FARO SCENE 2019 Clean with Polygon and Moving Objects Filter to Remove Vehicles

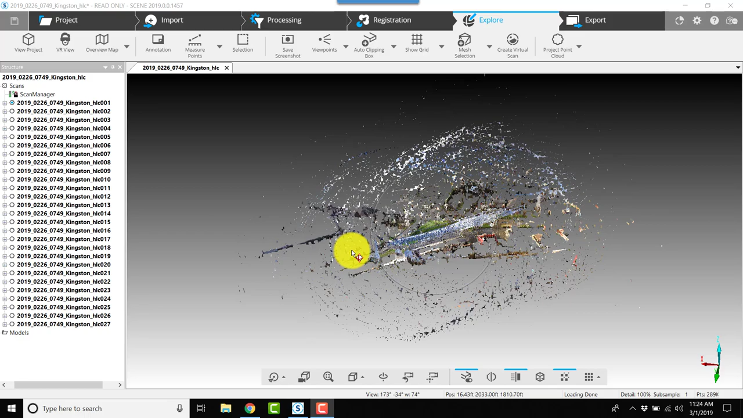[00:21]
scans this scan set was conducted and with very low quality so we've got quite a bit of noise that we have to get cleaned up the purpose of
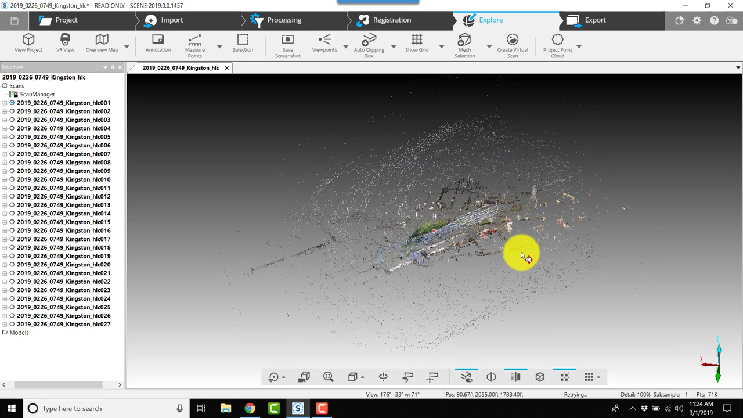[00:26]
the low quality scan was to capture the area quickly the area was quite dynamic and we needed it in color so we needed to get in and get our scans quickly with the least interference possible from traffic with that said let's move forward one of the first things that i want to do is get a handle on the area that i'm working with so i'll just apply a clipping
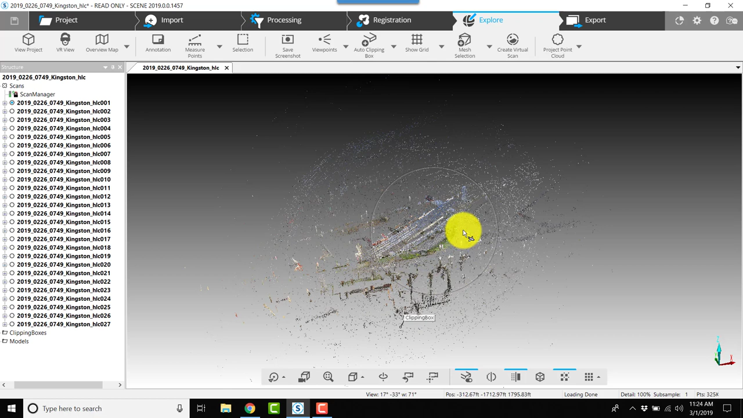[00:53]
box we'll start there and i'll adjust the clipping box
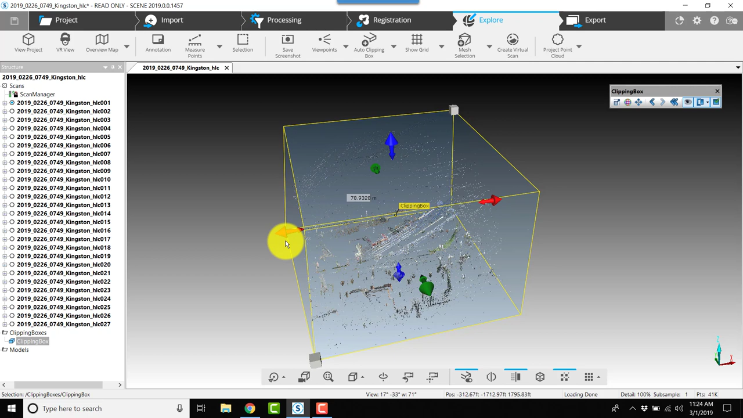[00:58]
so that i can cut out a lot of the vertical noise the noise that might be up in the sky
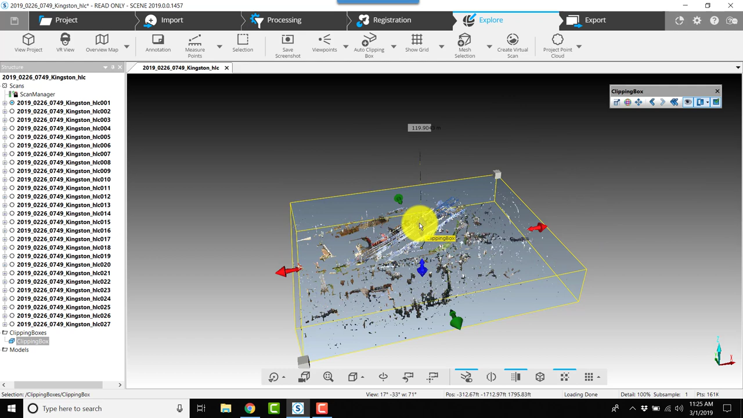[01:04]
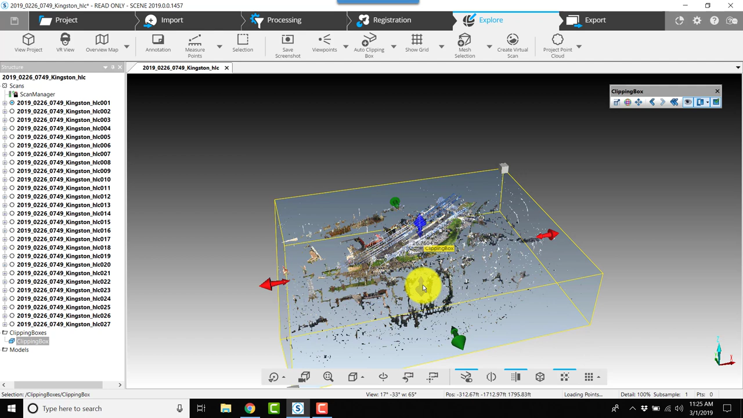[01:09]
drop this bottom part of the clipping box down and now we'll go to a top view and kind of look at the area that we're most interested in here we'll make
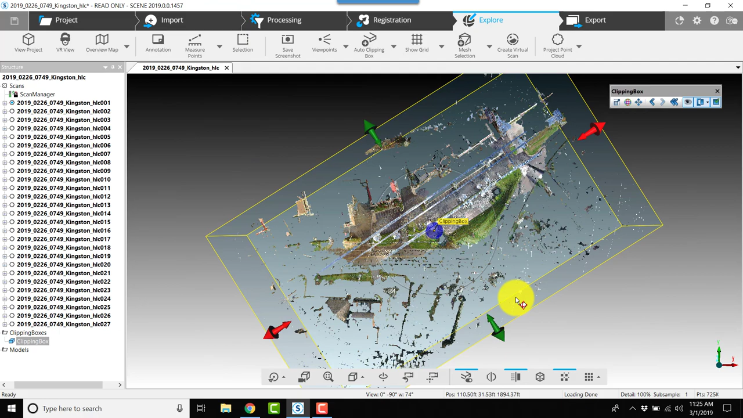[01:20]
some rotation adjustments and continue to make our clipping box smaller again controlling the area that we're most interested in
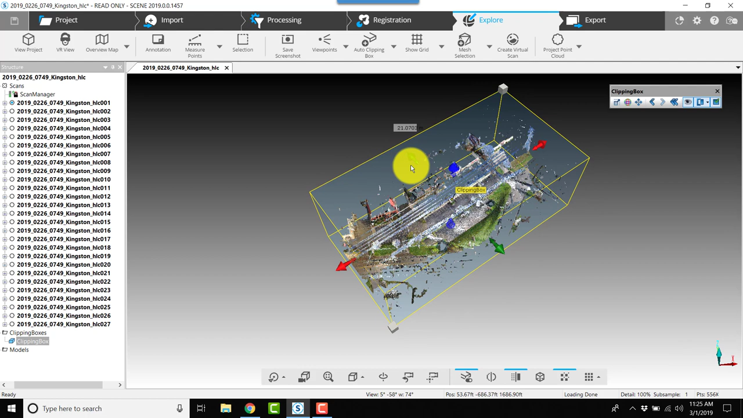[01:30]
we really don't need these power lines so we can drop this down considerably bring it up from the bottom
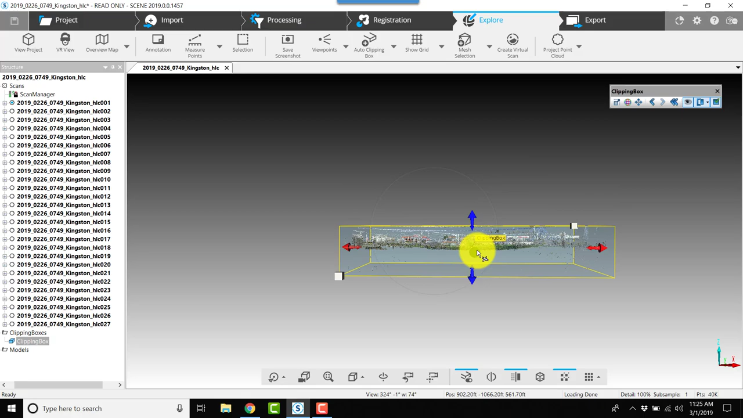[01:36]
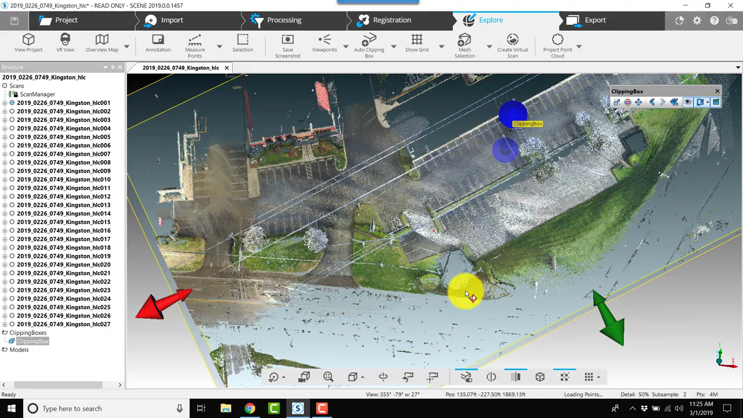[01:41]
now we're getting much closer to the area we want to keep so i'll turn off the visibility of the clipping box i'll right click on the clipping box choose properties
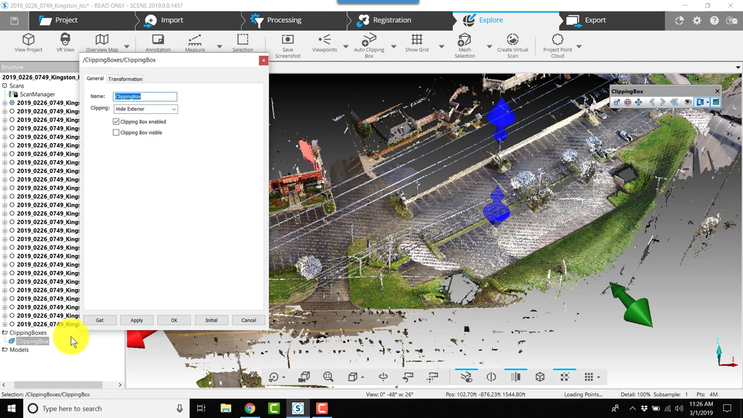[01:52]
and rename it this is going to be my main clipping box we can come
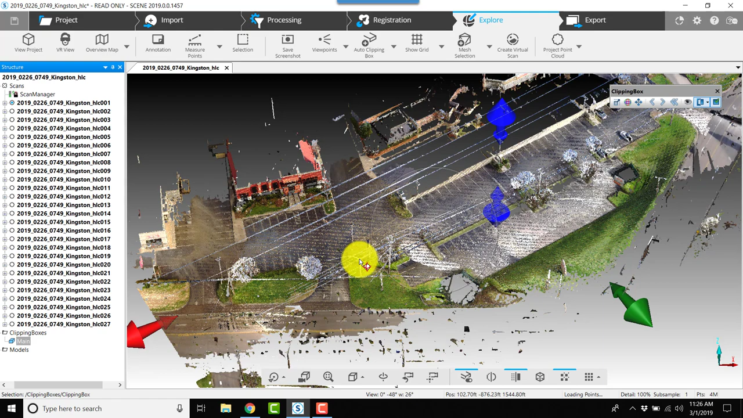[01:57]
back and adjust this as necessary now the next step we want to consider getting rid of some of the areas that are least important around this main scene so we can do that a lot of different ways we could clean some more with clipping boxes but i'm going to choose cleaning with a polygon so one of the first things i'm going to
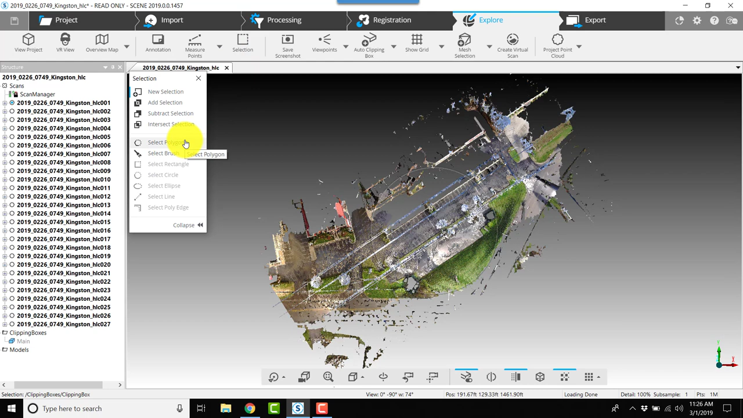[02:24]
do is some major cleaning with this polygon i'll click select polygon and when i click on select polygon i'm going to go around an area of interest and get rid of quite a bit of this unwanted scan data right in here so i'm going to start i'm going to start out here on this this roadway area there wasn't a whole lot of scan data
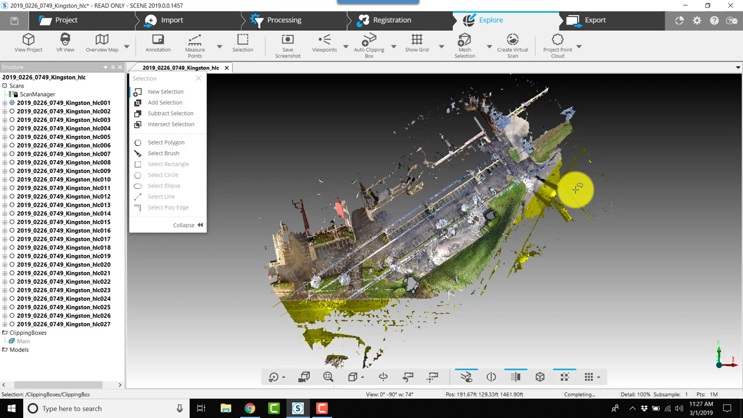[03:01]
captured on the road that's usable and once i double click it will select this area all the stuff in yellow i'll right click choose selection and then choose delete points so that will get rid of quite a bit of that data and
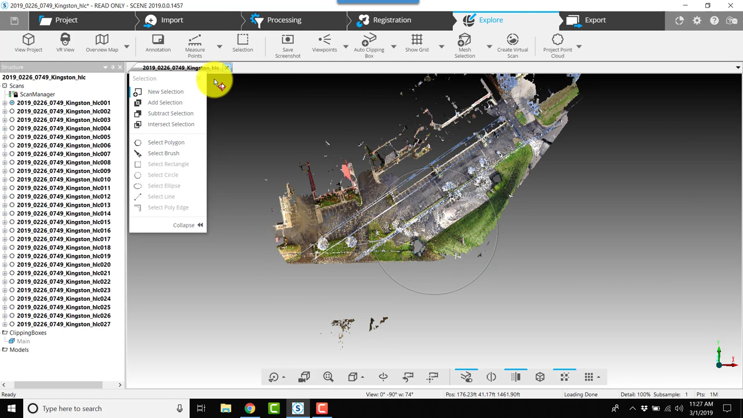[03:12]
i'll repeat this process to capture get rid of the things that i missed i'm going to right click again and choose selection delete
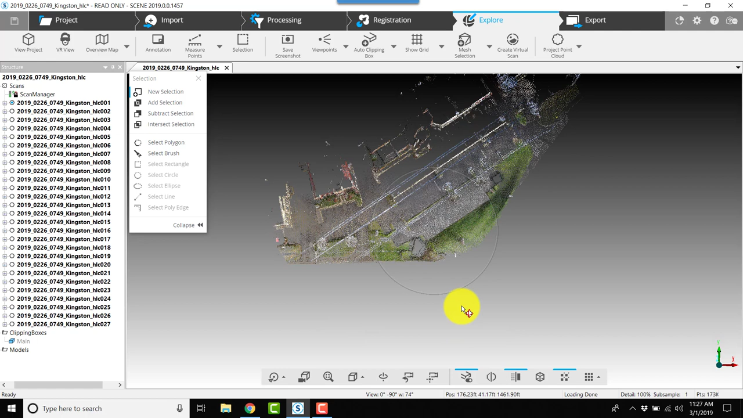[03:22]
points now i'm also going to do some major cleaning i'm going to right click on the clipping box and choose active clipping boxes and i'm going to choose
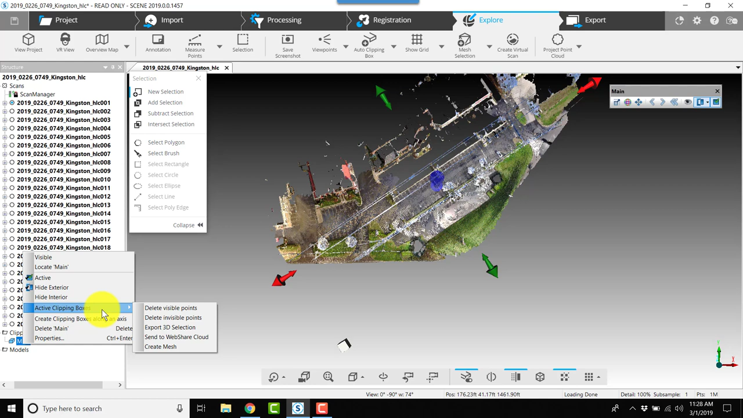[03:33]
delete invisible points and that's going to get rid of all the points outside of the clipping box now these deletes while you're never changing the original documentation or original scans these deletes do permanently delete this the scan points from
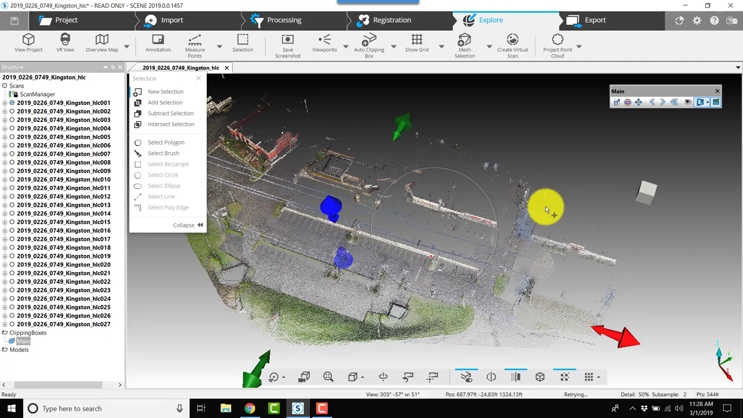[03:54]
this revision so let's continue on with our cleanup i'm going to click select polygon i'm going to come over here to the edges let's
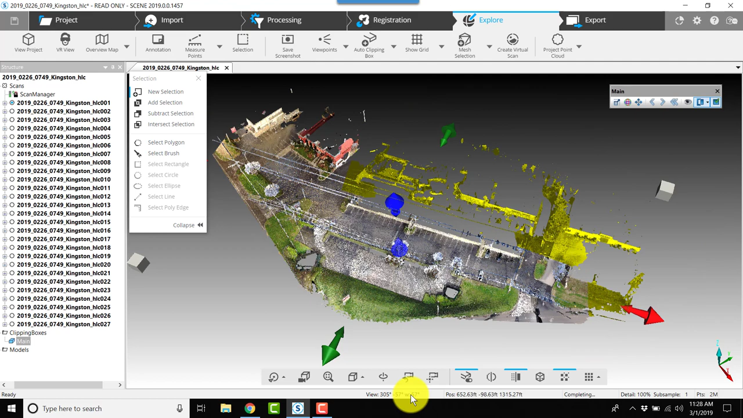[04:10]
see what we have selected here i may need to reselect this from a top view to make sure i don't cut out anything vertically like trees or anything in the background
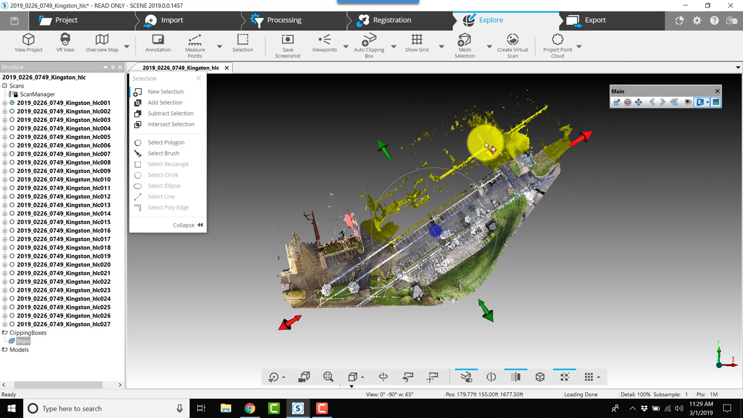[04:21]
so to clear this i'll just right click choose selection dismiss and i'll reselect using the polygon so this is an upper section of the parking lot that was not important you'll notice i'm not going to the beginning of the polygon
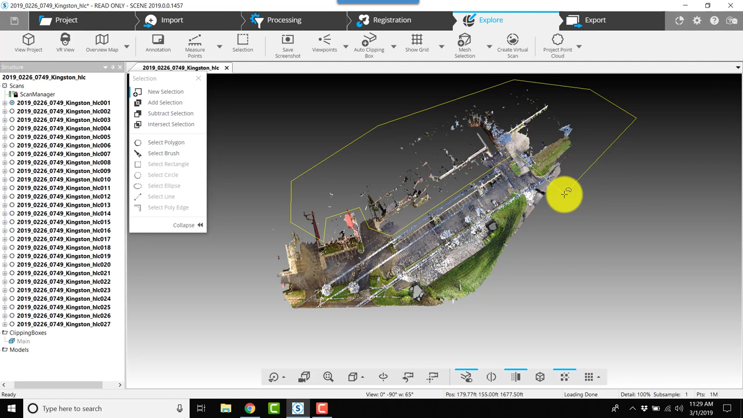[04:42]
i get close to it and double click and this way it ensures that it's going to enclose the area i've selected and not cut it off short
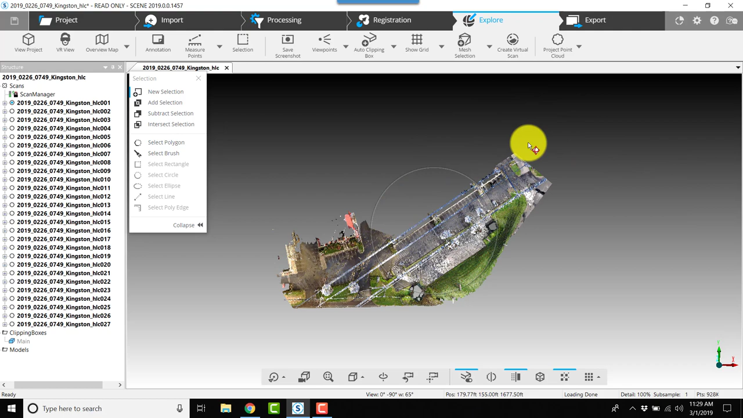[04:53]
so i'll right click again choose select and delete points and now we're starting to get closer
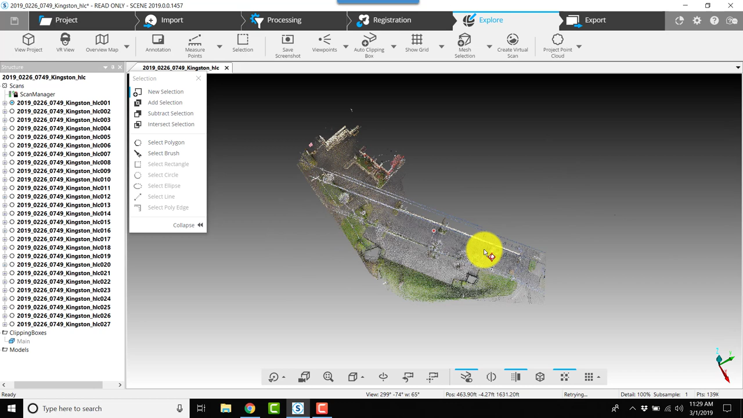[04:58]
to the area we want to keep so
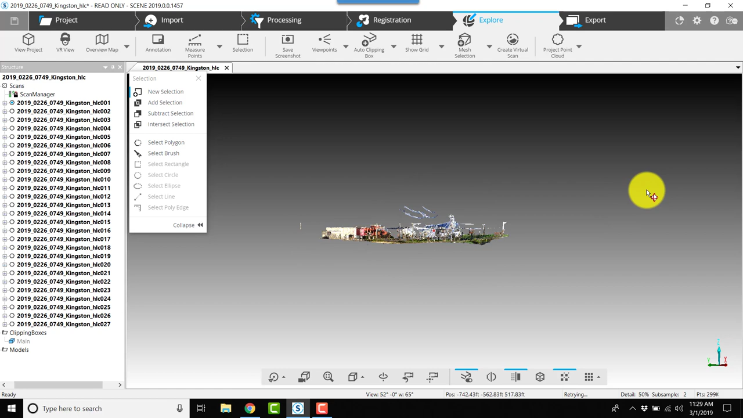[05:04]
these uh power lines i'm going to get rid of those real quick
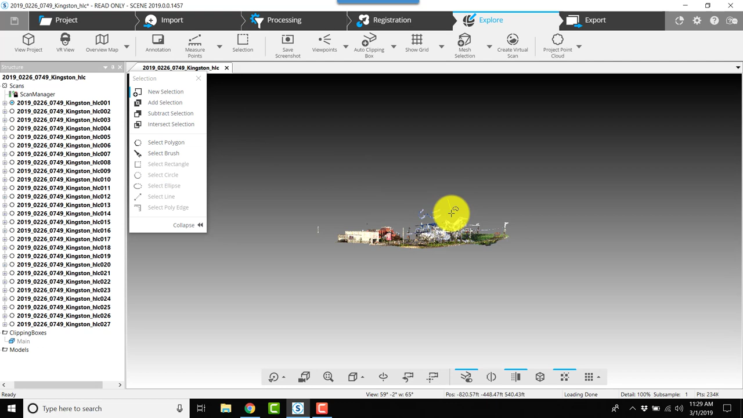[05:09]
i've got a couple of areas over on this side that i'm going to clean up